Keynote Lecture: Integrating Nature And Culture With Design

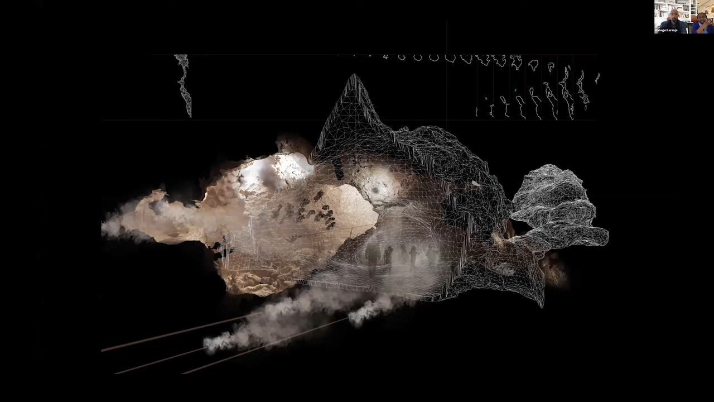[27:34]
And so what we did is 3D scan the caves and we collected obsidian rain from a place called Gilgil and Naivasha. And with those obsidian rocks,
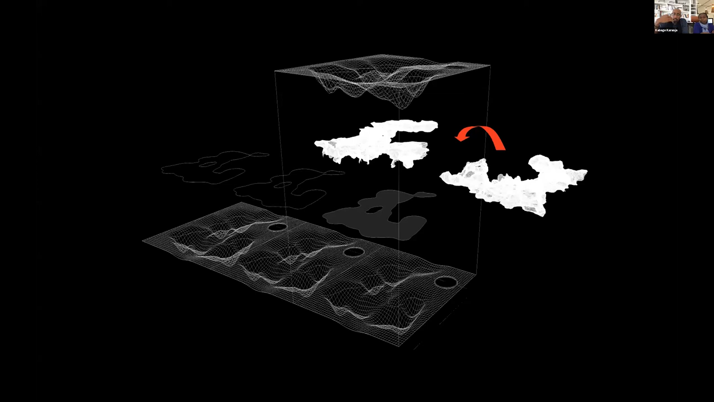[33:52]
and collection unit that obviously conjured a return of the space, but flipped in a sort of parallel universe where the caves roof was at the ground, but because of the intention to actually collect rainwater.